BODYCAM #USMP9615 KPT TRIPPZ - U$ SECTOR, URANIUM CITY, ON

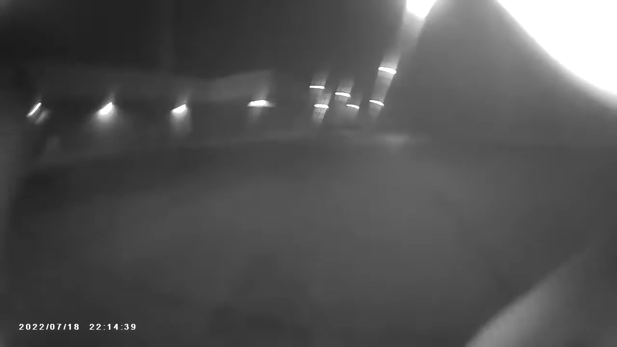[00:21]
Be careful buddy, everybody wants to eat you. Look at you just go. Look at you just going buddy. Careful, cars come around that corner all the time. You haven't been more than 100 feet from this spot your whole life, have you?
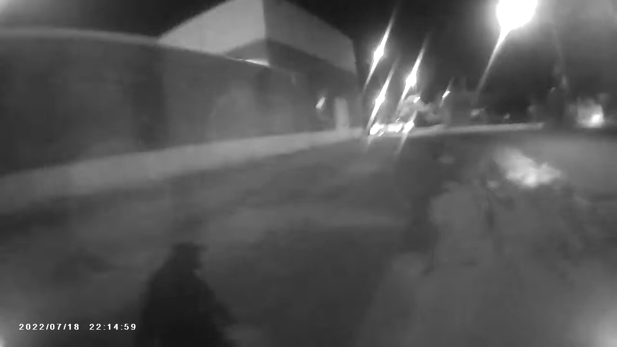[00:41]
Oh, watch out, the headlights are coming.
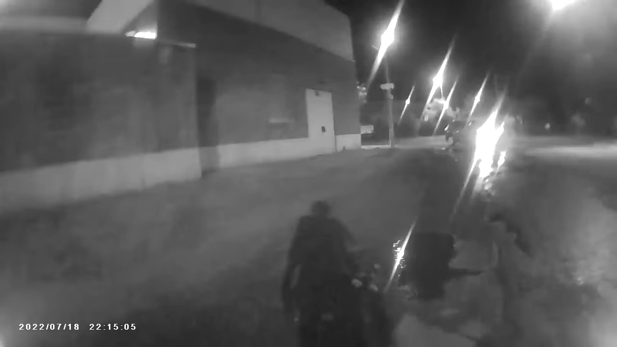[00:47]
So this fence didn't used to be here, but that's another story. That's just since last year. I am obsessed with ventilation. I know I don't know who's piling up the rocks, but yes, human beings will pile up rocks to let you know human beings have been here. So I don't see the bunnies. Buns are over here. They run up and down the rail tracks. The rail tracks, the train tracks. Oh, I think I see him.
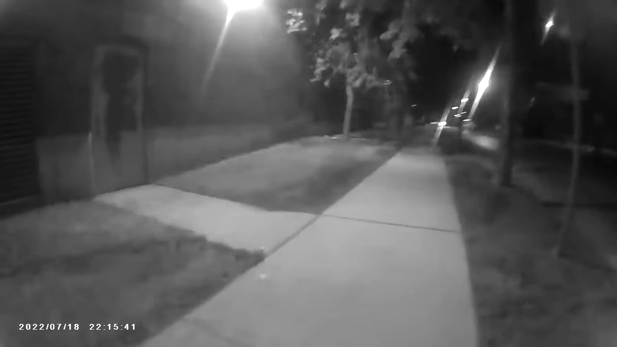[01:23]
Oh, there he goes up in the parking lot. Well, I didn't see him, but I saw him up there.